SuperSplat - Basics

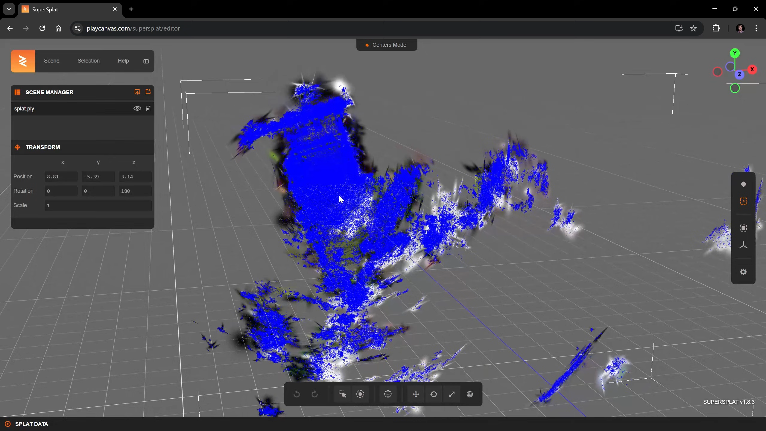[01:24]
Navigation works best by using the mouse. Press the left mouse button and drag the mouse to rotate the view. By dragging with the right mouse button, the view can be translated. For zooming, use the mouse wheel.
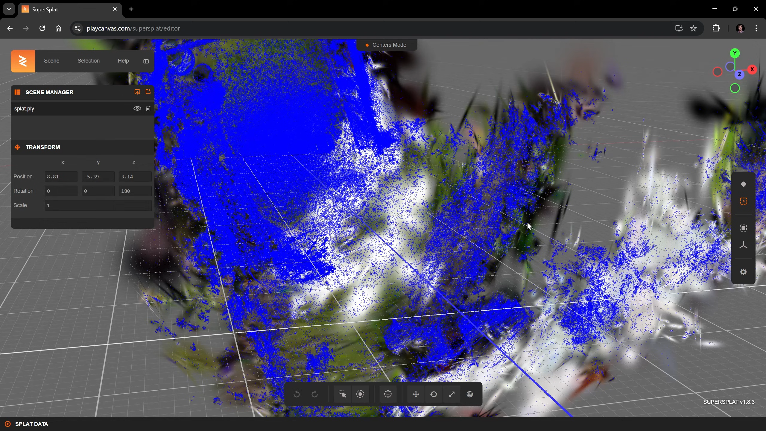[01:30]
Now after playing with the view, use this button to get back to the view from opening the file. The next thing I want to do is to find the bike that I captured. For that, I first disable the blue dots that actually show the positions of individual Splats.
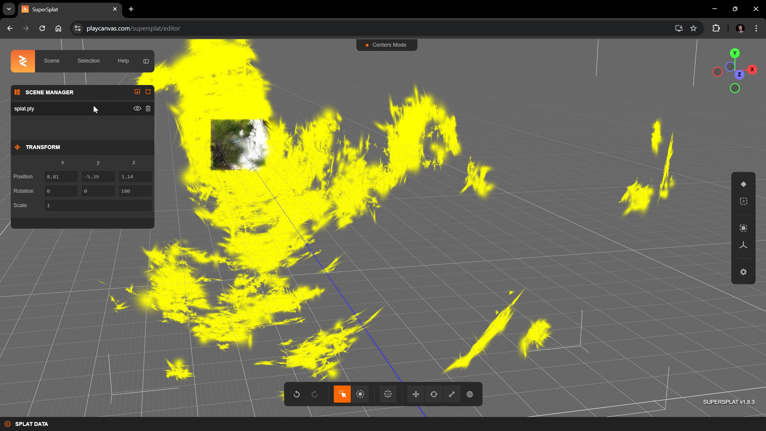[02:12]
With all garbage Splats selected, I press the delete key to remove those Splats.
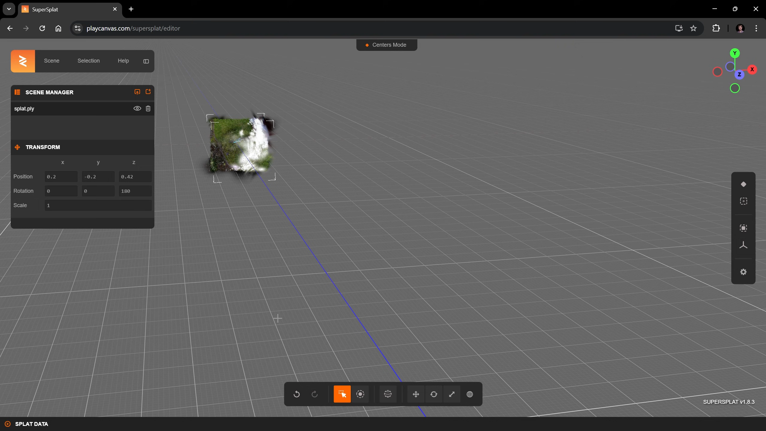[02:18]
Let's frame the selection again. The next thing I would like to get right is the orientation. To fix this, use the Rotate tool.
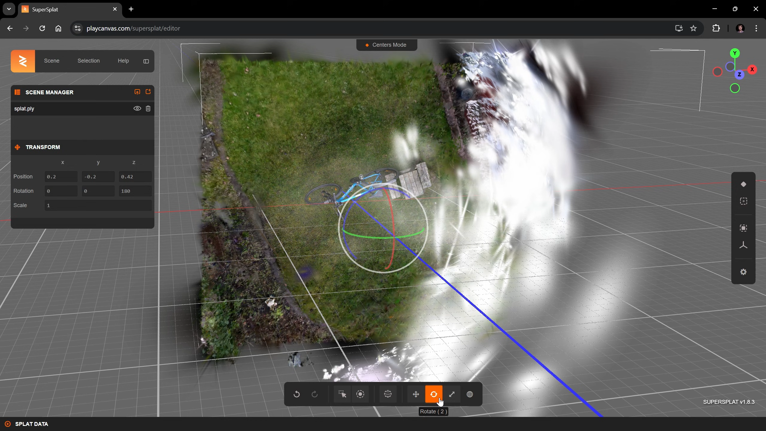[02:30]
It will show this rotation gizmo. By dragging the colored wheels, I can rotate the selection around the axis of that specific color.